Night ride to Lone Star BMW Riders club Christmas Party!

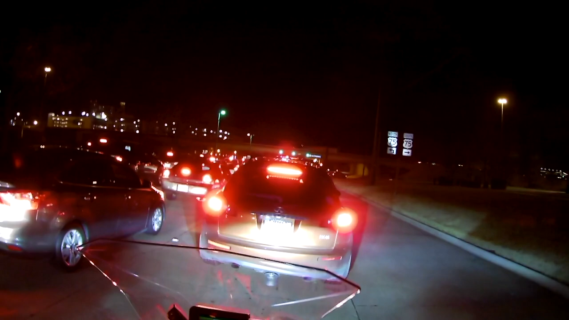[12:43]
okay, this is the central expressway, which is 75, which goes north-south, and that is a pretty crowded road, you want to stay away from that one, especially if you're riding a motorcycle, so, what else is going on with all you got out there,
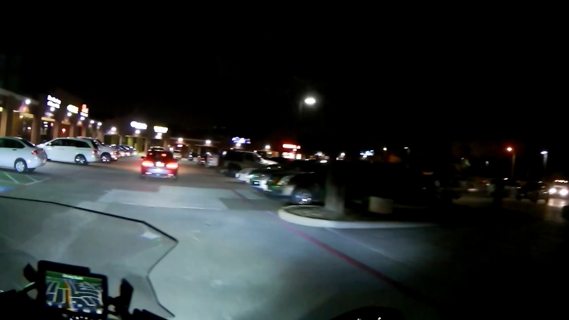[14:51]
I can't see where the motorcycle guys are parked, probably, I can't spot the rest of the gang,